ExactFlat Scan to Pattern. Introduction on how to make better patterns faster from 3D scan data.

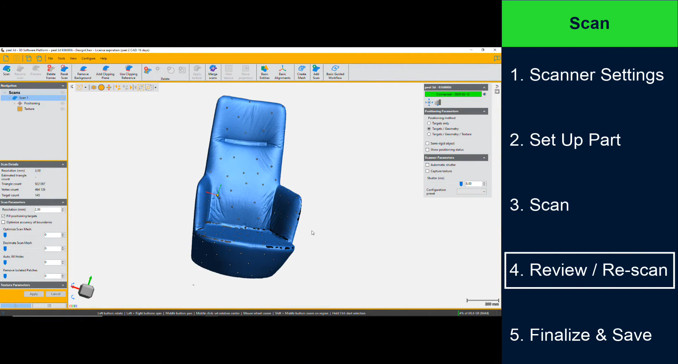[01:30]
In step four, you'll review your scan and, if required, rescan areas that may have holes or need extra detail.
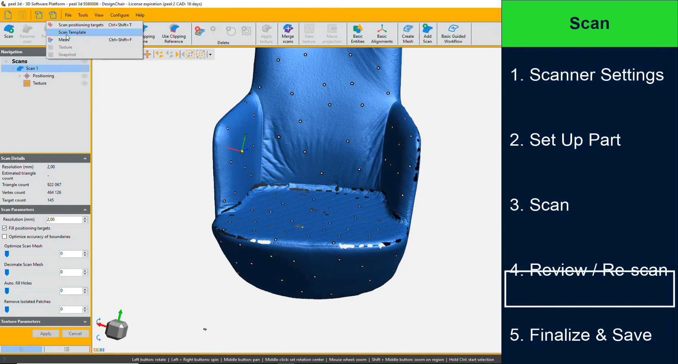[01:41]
Lastly, in step five, you'll finalize and save your scan.